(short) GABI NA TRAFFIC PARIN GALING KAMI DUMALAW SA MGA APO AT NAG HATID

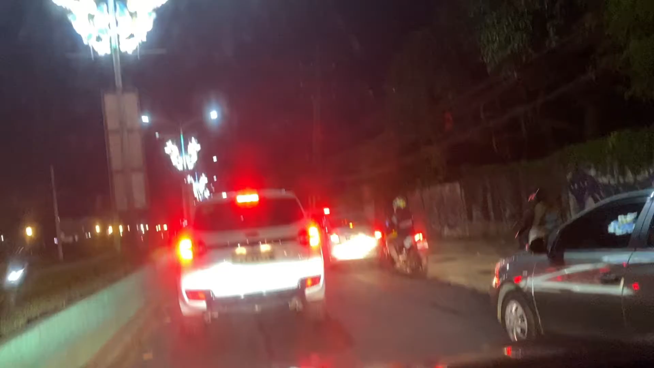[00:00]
short video. Gabi na pero ma-traffic pa rin. Pauwi na kami, galing kami dumalo sa aming mga apo.
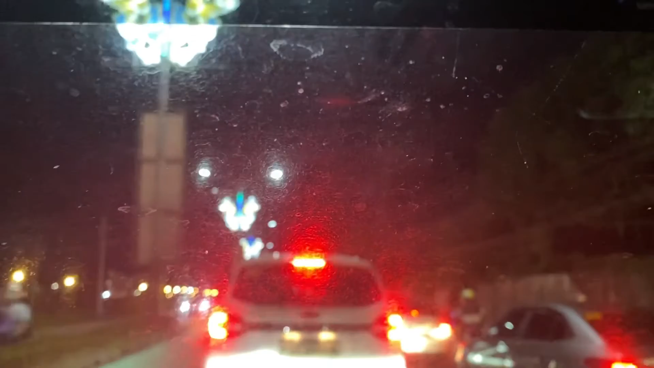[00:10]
At naihatid na rin namin yung isa kong apo. At kasama ko si Lolo. Si Lolo pa rin nandito.